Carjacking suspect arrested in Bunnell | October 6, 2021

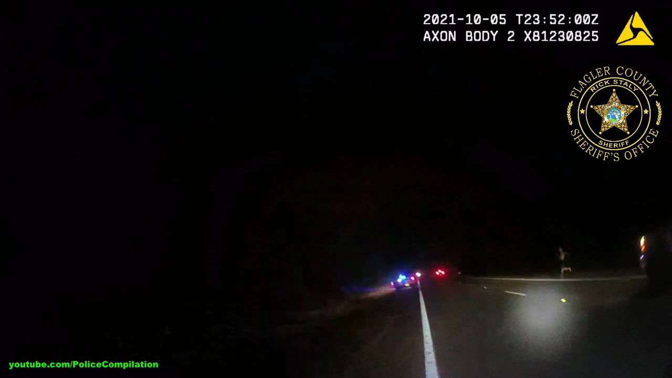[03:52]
Channel running. Boom, my chest. You got eastbound towards traffic.